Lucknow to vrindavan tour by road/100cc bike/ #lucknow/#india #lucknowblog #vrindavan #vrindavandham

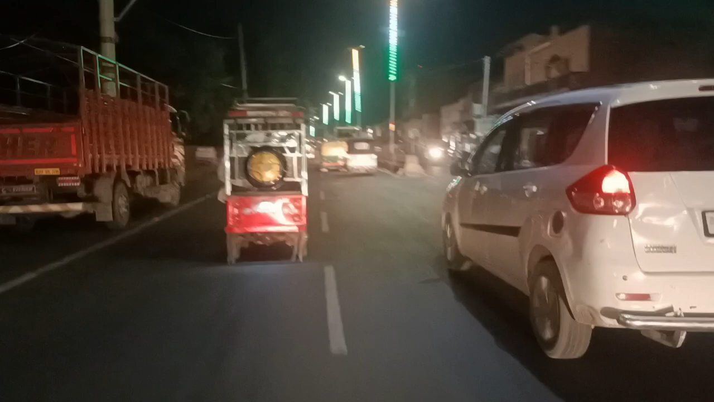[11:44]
आप लोग देख रहे हैं हम पहुंच गए हैं आगरा, वृंदावन से निकले थे,
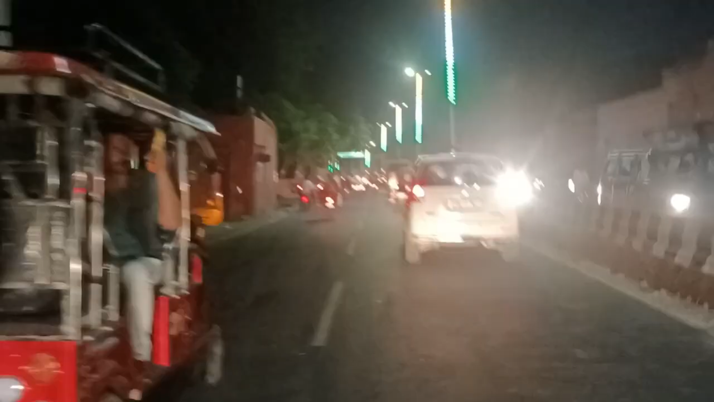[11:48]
काफी टाइम हो गया,
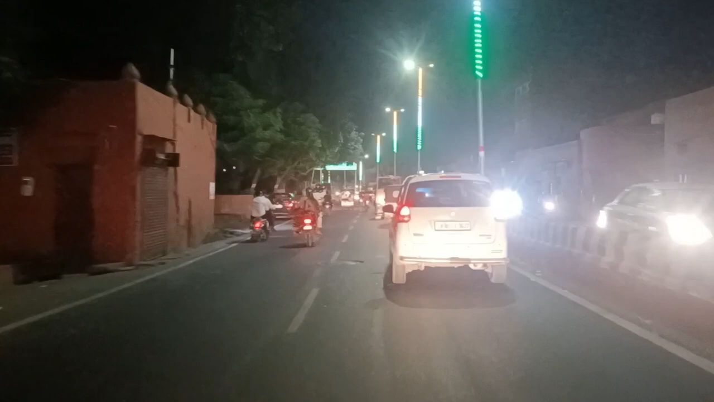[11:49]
लगभग एक डेढ़ घंटा निकले टाइम हो गया है।
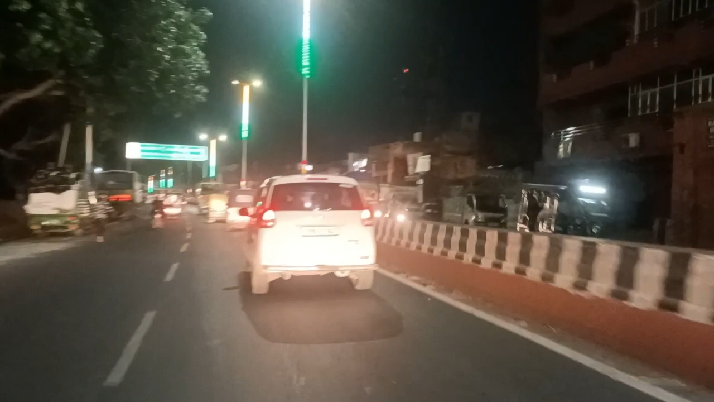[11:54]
और अभी हम लोग आगरा की सड़कों पे चल रहे हैं, गलियों नहीं सड़कों पे।
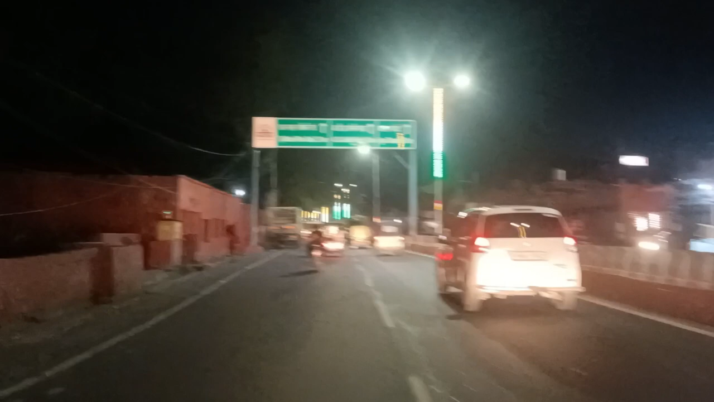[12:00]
कुछ टाइम के बाद हम पहुंचने वाले हैं ताजमहल के पास और दिखाते हैं आगरा का ताजमहल।